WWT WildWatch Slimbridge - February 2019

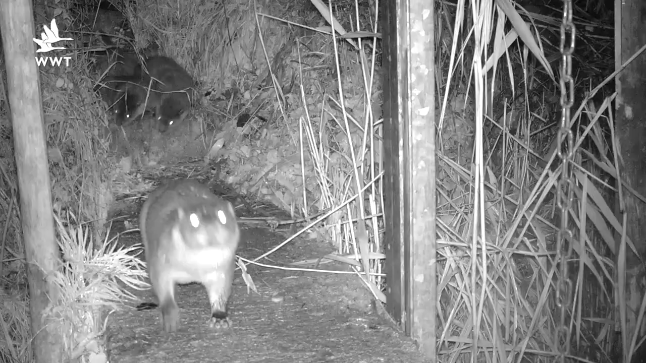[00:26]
Now it's a romp of otters, that's a group of otters and it was a mother and two cubs.